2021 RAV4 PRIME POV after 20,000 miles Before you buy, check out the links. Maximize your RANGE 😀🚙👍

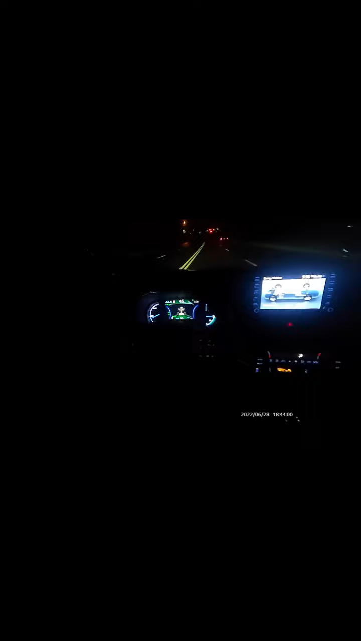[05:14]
As you can see, it's charging because it will determine what's best for it automatically, so you don't have to worry too much about it. Here you are, coming to the light. Just cruise through there. And there's the power output, as you can see.